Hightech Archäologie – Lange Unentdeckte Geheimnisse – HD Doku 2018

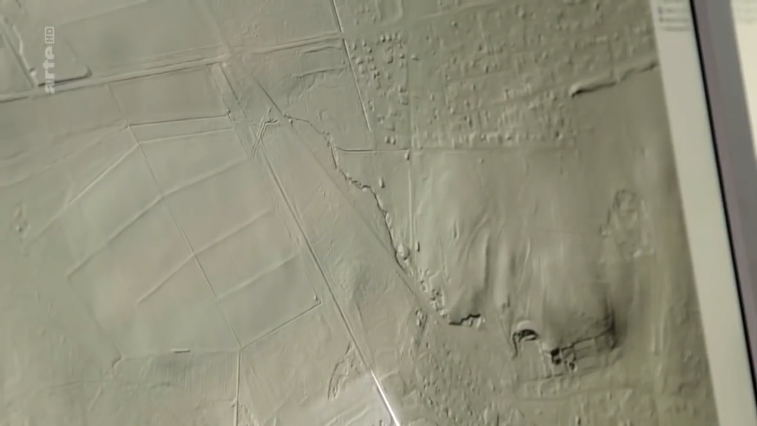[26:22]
Auf dem Bild kann man den Verlauf des römischen Limes, also der Grenze zwischen dem römisch besetzten Bereich und dem nicht besetzten Bereich erkennen.
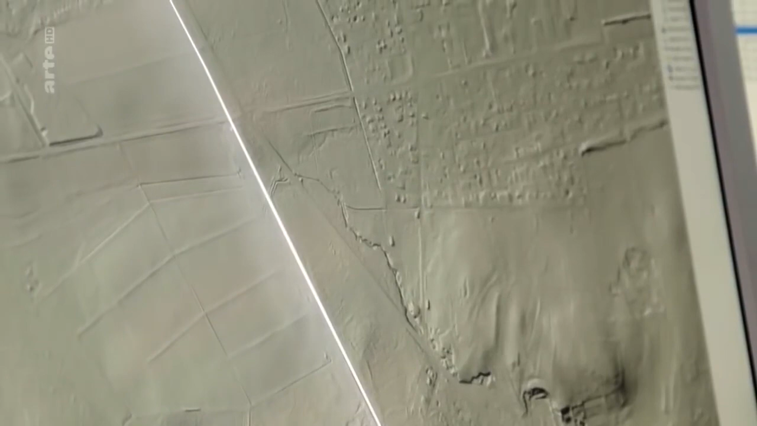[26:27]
Und an dieser Stelle sieht man ihn ganz klar.